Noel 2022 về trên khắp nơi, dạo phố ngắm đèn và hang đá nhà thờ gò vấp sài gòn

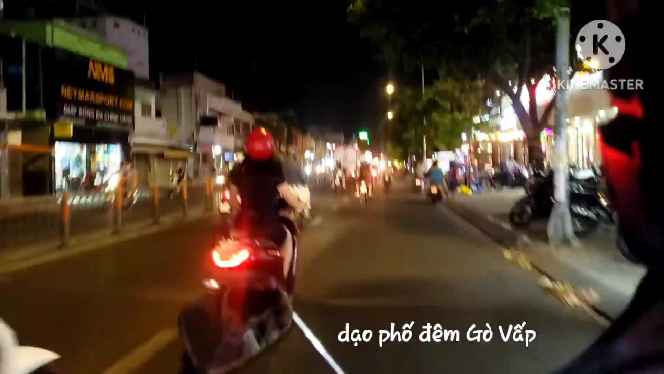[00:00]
tối chủ nhật dạo phố nha. Đường là đường Phan Văn Trị, phường 10, quận Gò Vấp. Hai bên đường à, có những tiệm nghỉ sớm quá, thấy cứ thui rồi.
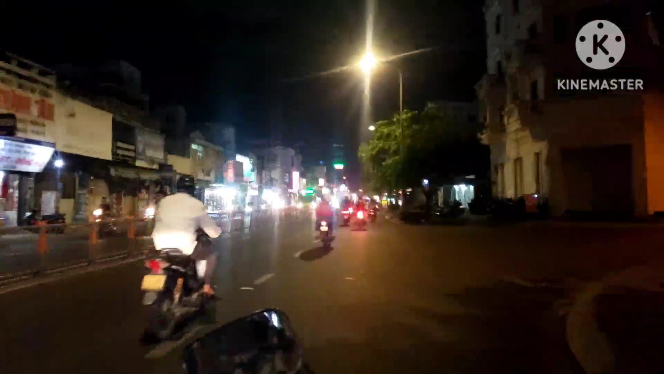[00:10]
Tiệm làm ăn ban ngày á, thì ban tối họ lại nghỉ sớm.
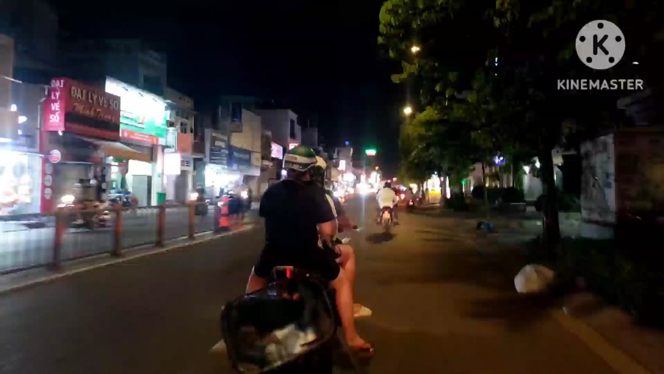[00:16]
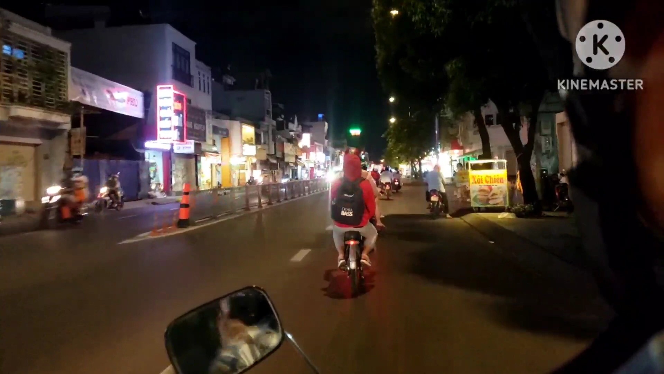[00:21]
Phở quê hương, bún riêu Đắk Lắk, có bún riêu của Đắk Lắk nữa. Điện nước Quang Linh lớn nghe. Đường này là có tiệm cà phê gọi là Country House,
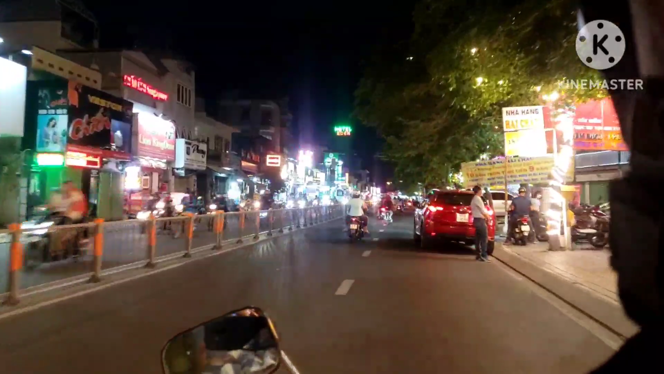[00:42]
đang là nổi đình nổi đám của đây, của đường này.
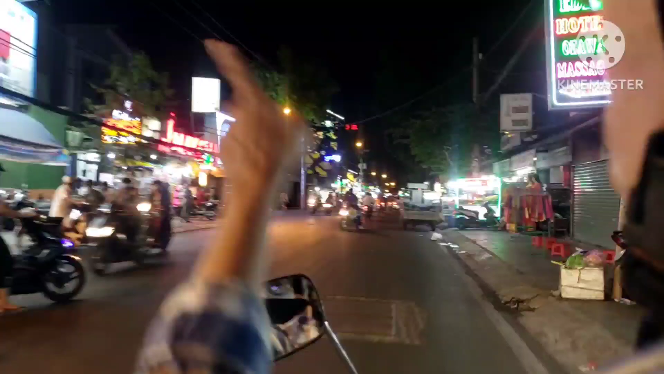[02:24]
đồng quê 1 là ngay chỗ bên cạnh bên cái tiệm pizza Phúc Thịnh á. Cái tiệm mà mình hay đi ăn á.
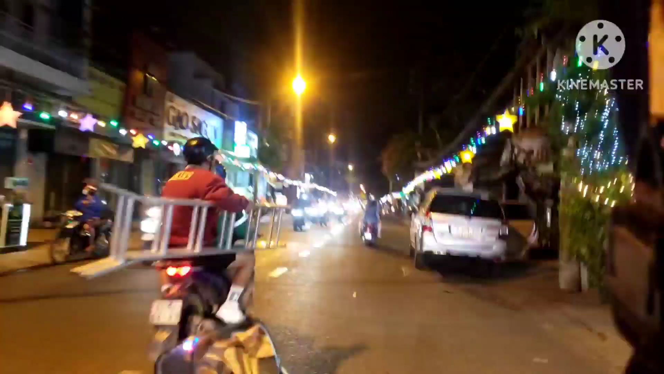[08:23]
Bên đường chỗ này họ hưởng ứng dữ ta, chỗ này sóng đạo nhiều không mà hai bên đường có vẻ hưởng ứng Noel dữ dội luôn. Sóng đạo đèn chớp. Chỗ này sao lại tắt sớm con. À, nhà thờ lễ ra.
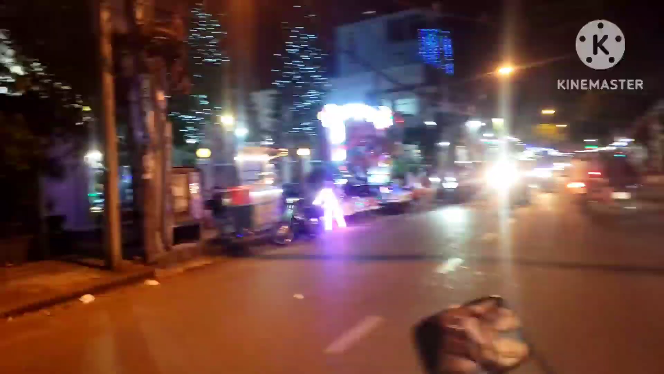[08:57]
Bên này giống như là làm đẹp để cho thu hút người ta đi lễ hay sao á.
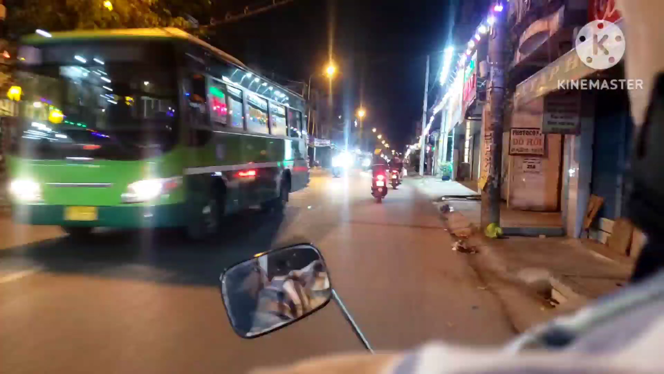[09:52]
Đèn đó giống như đèn Halloween đó. Nó phủ giống mấy ma.
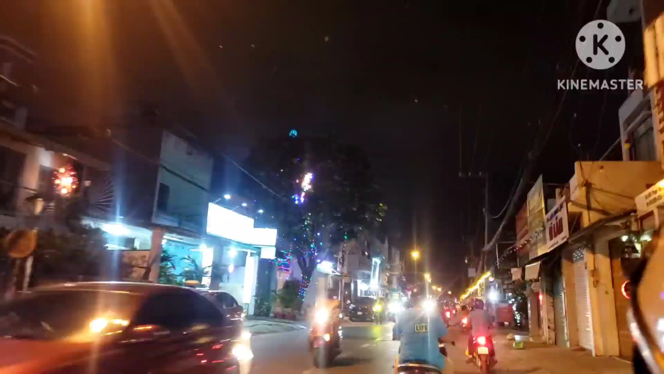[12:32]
giống pháo bông á ha, từ đằng xa tưởng pháo bông á, đó đó đẹp quá chừng, lạ nha, nhà này lạ nè.